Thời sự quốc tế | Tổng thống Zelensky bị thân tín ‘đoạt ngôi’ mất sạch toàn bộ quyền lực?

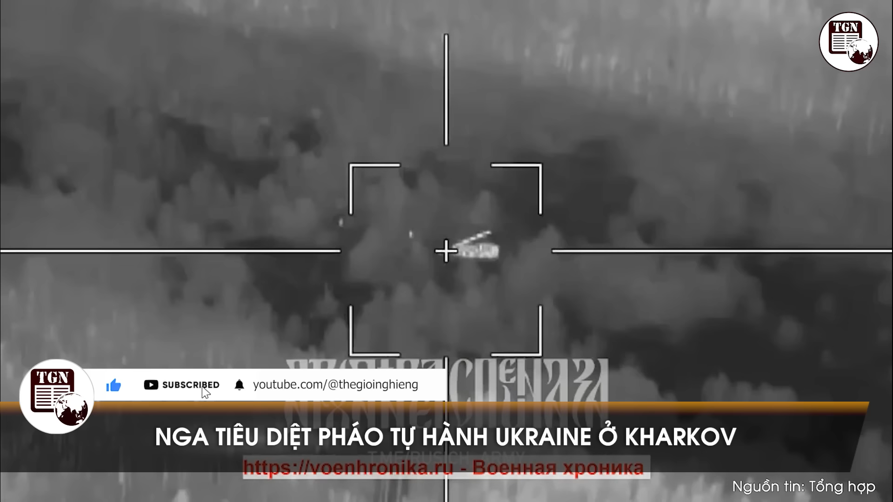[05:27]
Trang quân sự voenheronika.ru mới đây đã đăng tải đoạn video UAV trình sát Nga trong khi bay trên bầu trời tỉnh Kharkov đã phát hiện pháo 2S22 Bodana của quân đội Ukraine đang khai hỏa trong đêm. Lập tức, khí tải Nga chuyển tọa độ pháo đối phương về sở chỉ huy. Quân đội Nga sau đó điều khiển UAV cảm từ Lancet tới tấn công khí tải đối phương. Nhờ có màn đêm nên UAV Lancet có thể tấn công pháo 2S22 mà không bị nhóm binh sĩ Ukraine đứng gần đó phát hiện. Đòn tấn công gây ra một vụ nổ lớn ở thân pháo 2S22 nhưng
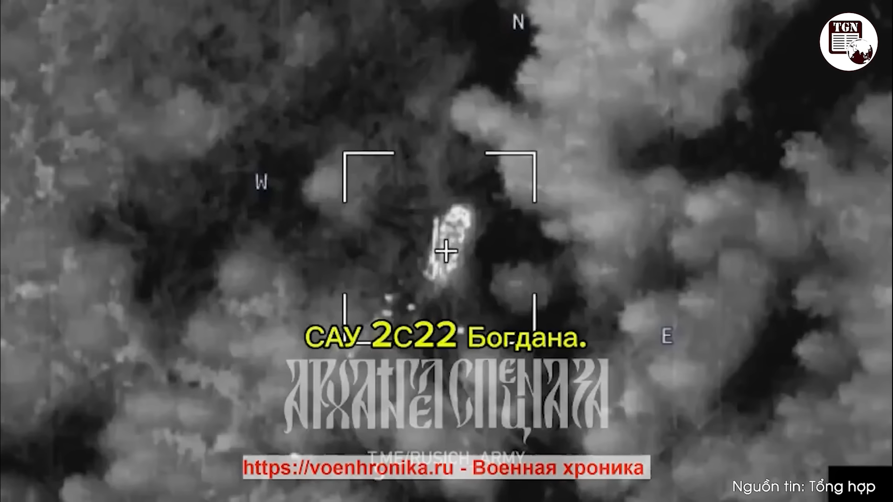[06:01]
không rõ số đạn dược trong khí tải này có tạo ra vụ nổ thứ cấp hay không. Trang Military Today cho hay 2S22 Bodana là pháo tự hành bánh lốt được quân đội Ukraine đưa vào biên chế trong năm 2023. Nòng của 2S22 được chế tạo có thể sử dụng đạn pháo cỡ 155mm,
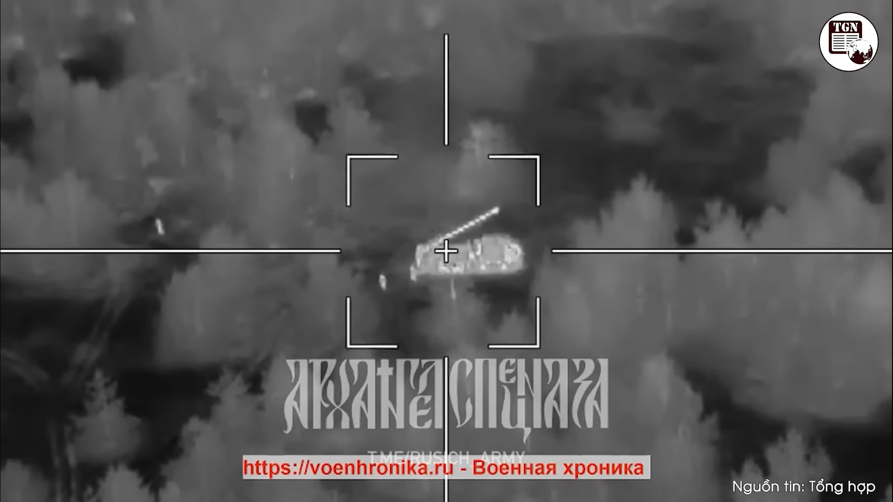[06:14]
tức đạn pháo theo tiêu chuẩn của Tổ chức Hiệp ước Bắc Đại Tây Dương NATO.